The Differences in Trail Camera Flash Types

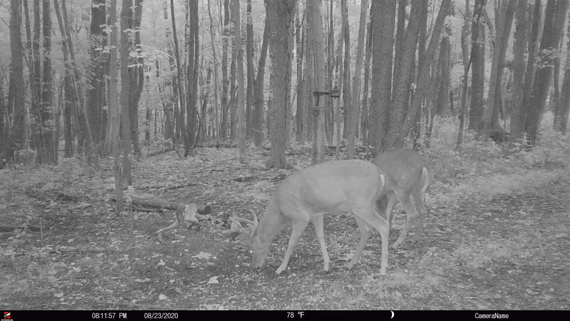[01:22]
Only reptiles and amphibians can actually see that far into the infrared spectrum.
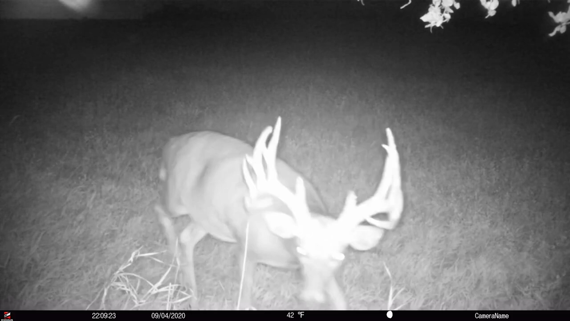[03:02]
Sometimes it can diminish the quality of nighttime images, but I've never seen a deer react any differently whether it's on photo mode or video mode.